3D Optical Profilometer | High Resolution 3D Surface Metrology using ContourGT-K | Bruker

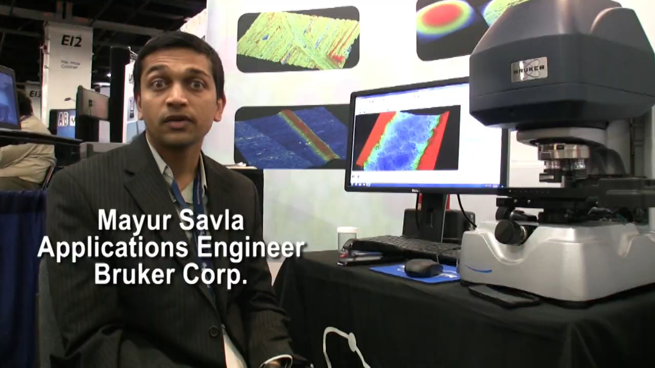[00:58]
It's a very precise measurement and the resolution is down to single digit nanometer and you can measure, you know, very large objects up to 10 millimeters.